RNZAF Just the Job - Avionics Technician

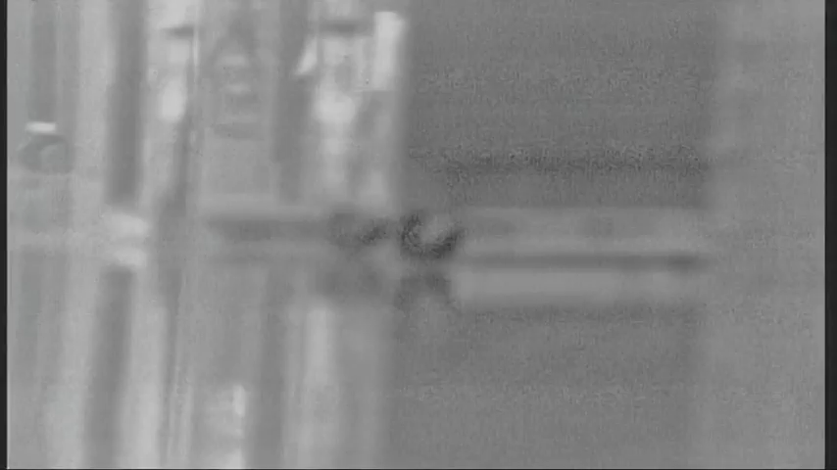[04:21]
I'll show you some of the things the system can do. You'll be able to pick this up.